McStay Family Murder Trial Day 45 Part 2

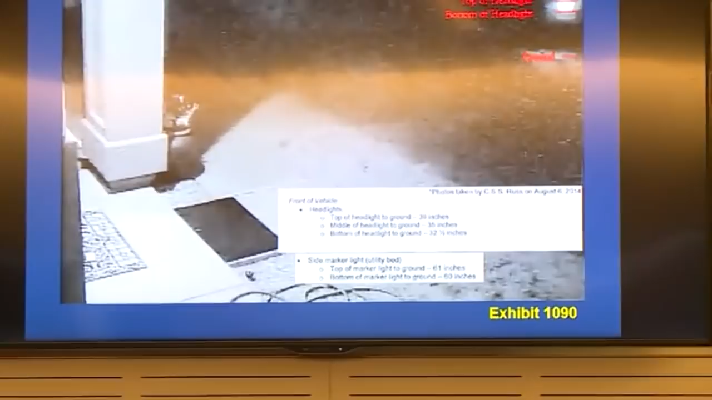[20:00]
He indicates from his measurements, the top of the headlight to the ground is 39 inches, the middle of the headlight to the ground is 35 inches,
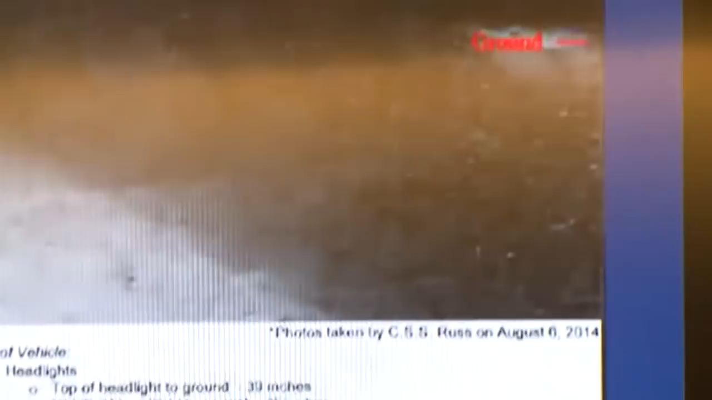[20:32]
Merritt's truck, yes. Correct? Yes. Those measurements don't pertain to the vehicle we see in this still photograph.
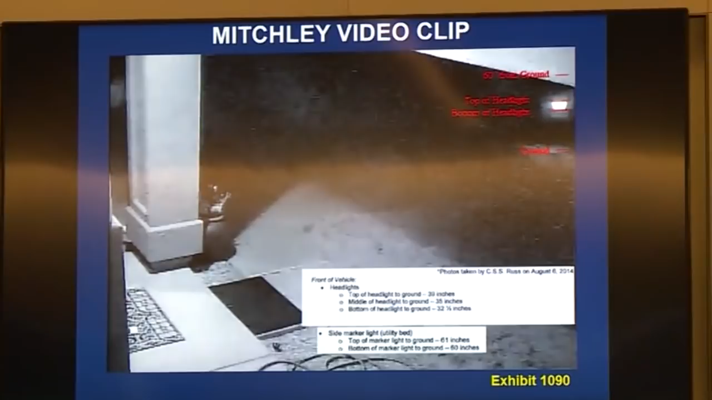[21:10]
Okay, so what we're looking at here is the headlight,